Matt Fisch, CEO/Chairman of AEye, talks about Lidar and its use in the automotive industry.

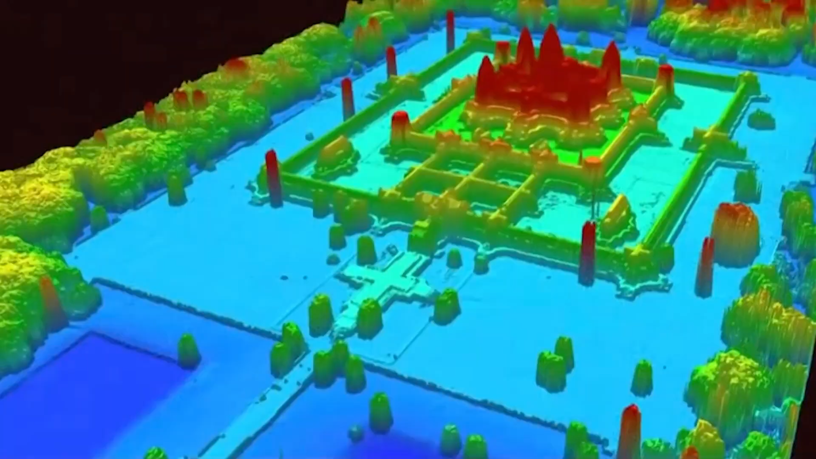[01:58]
and uncovering lost cities claimed by time and nature in the Amazon to reveal a never-before-seen understanding of our past.
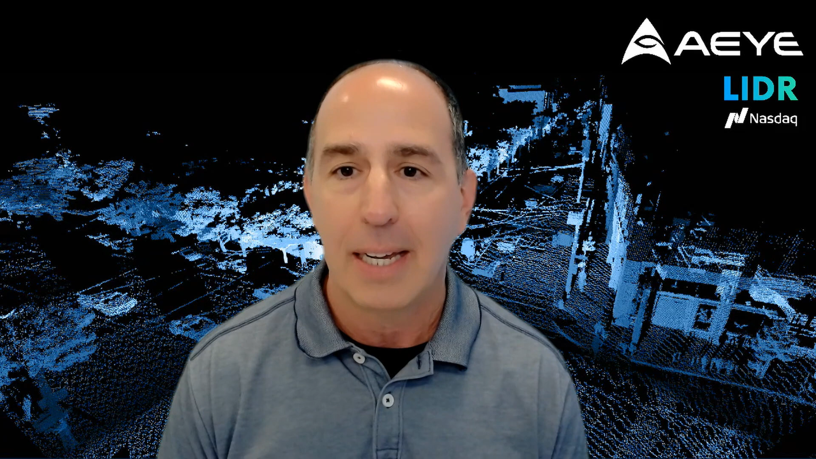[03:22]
And we believe at AI that this sensing capability, which is LiDAR, is going to do for mobility what the
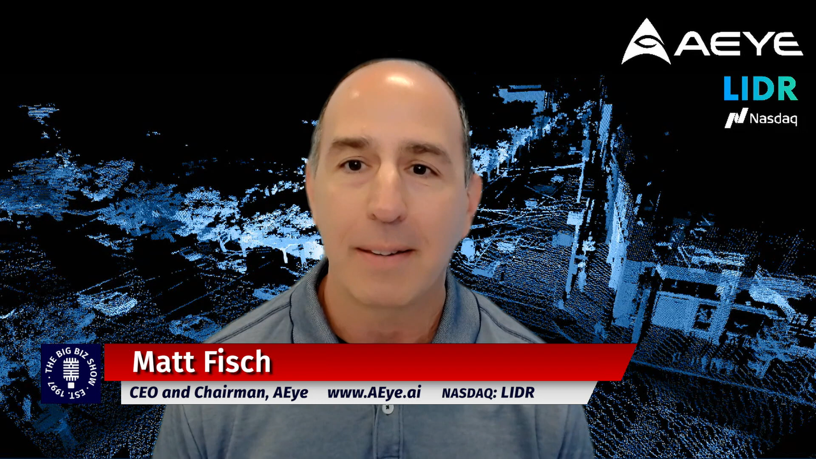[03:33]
Internet has done for connectivity in that autonomy or the intelligence that we talk about every day, chat, GPT, all these capabilities, which will make mobility autonomous, requires a way to see the world. And LiDAR is that way to see the world in the world of autonomy and allows us to see in actually four dimensions, the three dimensions each of us see in, as well as speed. That's our fourth dimension.